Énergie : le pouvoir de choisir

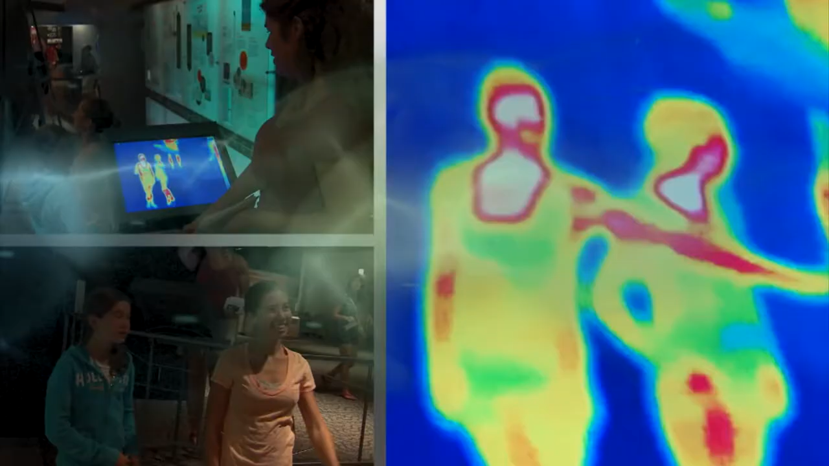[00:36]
We really like the energy part, like where it shows your body heat and that.
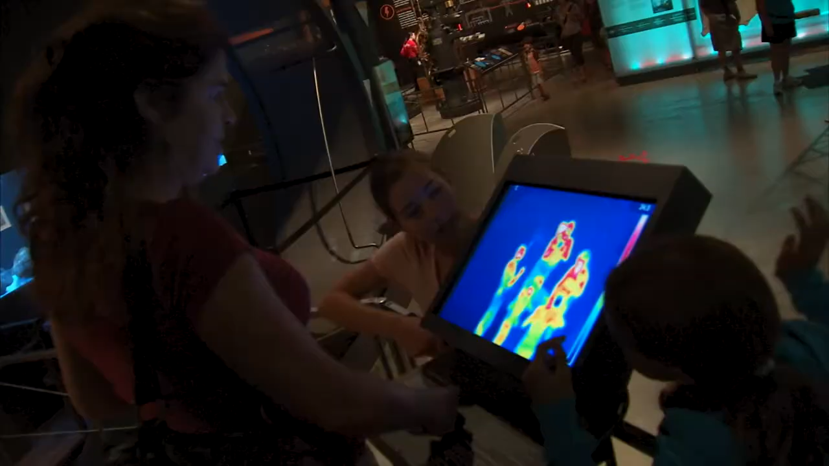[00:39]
That was very cool, very, very cool.